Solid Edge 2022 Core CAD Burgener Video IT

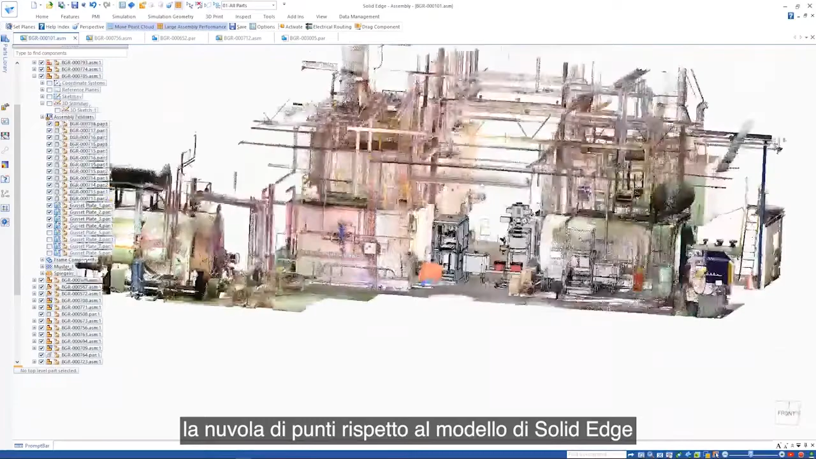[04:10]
The point cloud can easily be repositioned in relation to the solid edge model and clipping planes can be used to focus on a required area of the design.
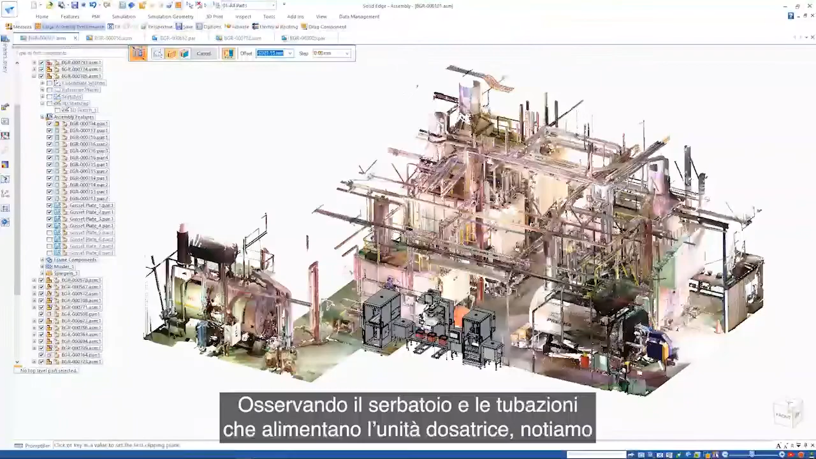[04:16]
Displaying the tank and piping that feed the dosing unit, we can see that its position is an ideal and needs relocating.